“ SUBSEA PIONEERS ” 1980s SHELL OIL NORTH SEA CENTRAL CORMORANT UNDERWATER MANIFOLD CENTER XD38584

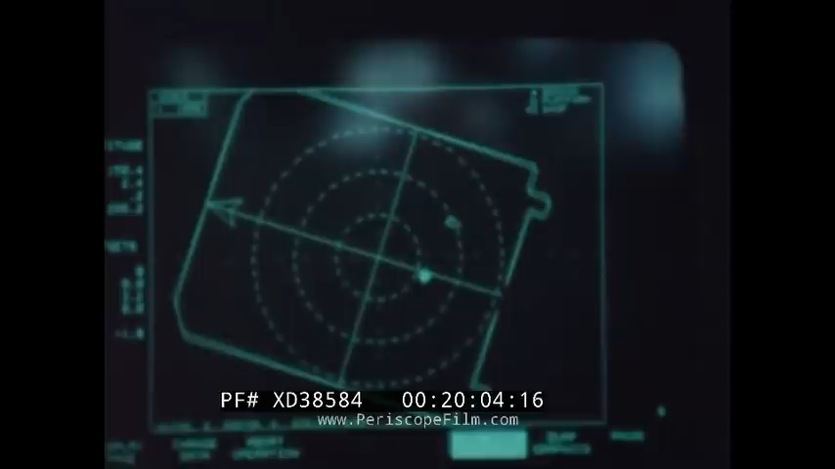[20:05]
touched down on the seabed, stirring up the silt. They've actually placed it within 1 meter of its target.